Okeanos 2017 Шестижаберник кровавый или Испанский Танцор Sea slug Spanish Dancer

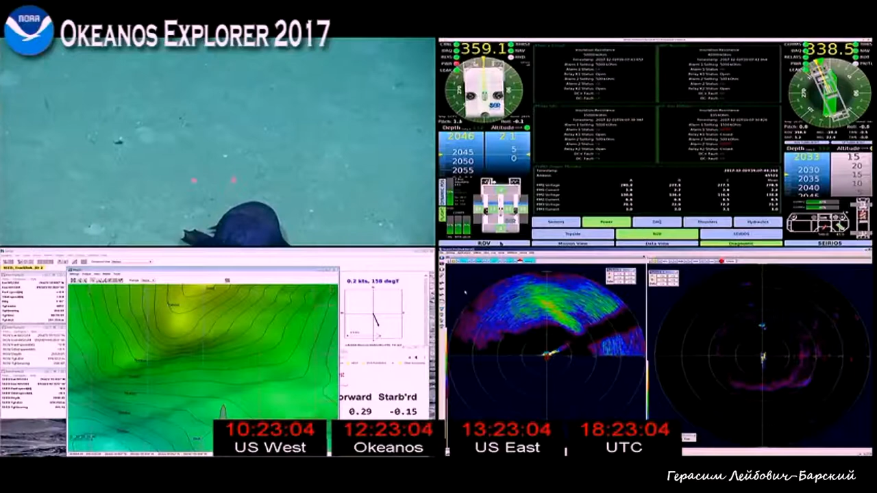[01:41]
Yes, you see that actually in this one, they are like little combs, like hands with branched fingers, sort of forked, and they scoop in the sediment.